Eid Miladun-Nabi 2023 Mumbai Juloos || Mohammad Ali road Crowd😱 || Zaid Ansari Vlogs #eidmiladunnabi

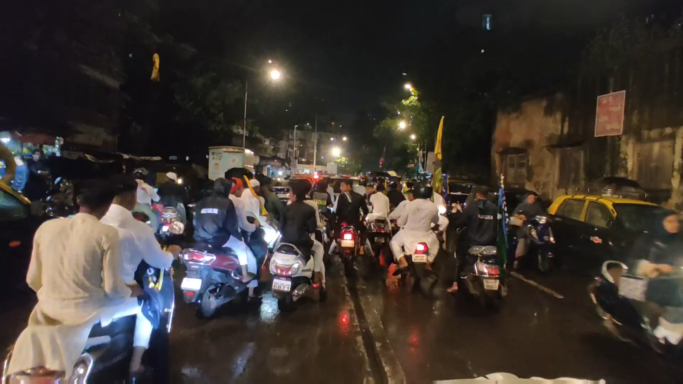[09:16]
गाइस आज सबसे ज्यादा गाड़ी है, सिर्फ गाड़ी है, मतलब मोटरसाइकिल बाइक जो है ना सबसे ज्यादा है।
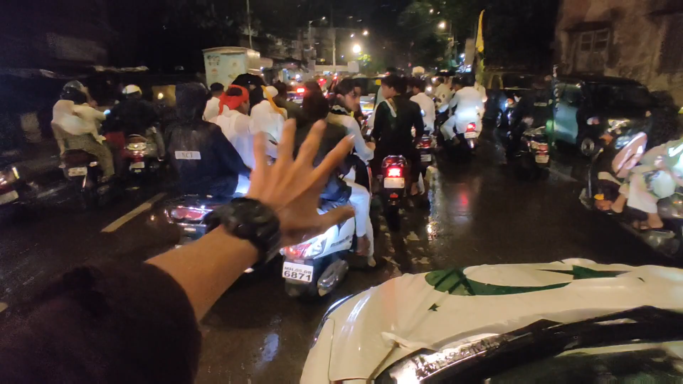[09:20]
कार भी इतनी नहीं है लेकिन जितनी बाइक है, हर जगह चारों तरफ सिर्फ बाइक दिख रही